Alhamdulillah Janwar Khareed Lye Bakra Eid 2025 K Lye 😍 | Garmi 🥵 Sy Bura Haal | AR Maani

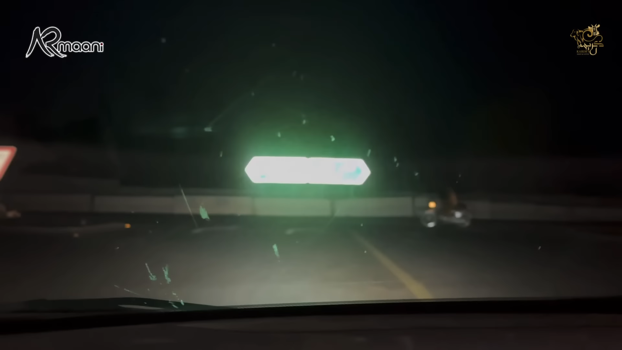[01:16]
ये रिफ्लेक्शन हुआ हुआ है ना वो देखें। जाहिर देख देख पीर लेफ्ट लेफ्ट राइट। पे, हाँ देख रहा राजनपुर हूँ यार।
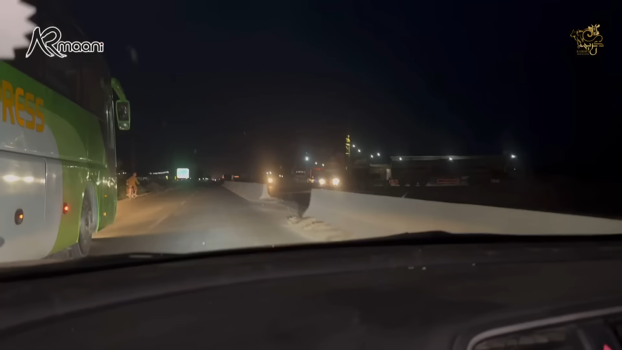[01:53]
ये आ गया भाई, हमारा यू टर्न ही आ गया। ये देखो भाई माल ही जा रहा है, जाहिर पीर मंडी बोल पहुंच रहा जाओ ना, हूँ कहीं और सोलापुर पहुंच जाते हैं।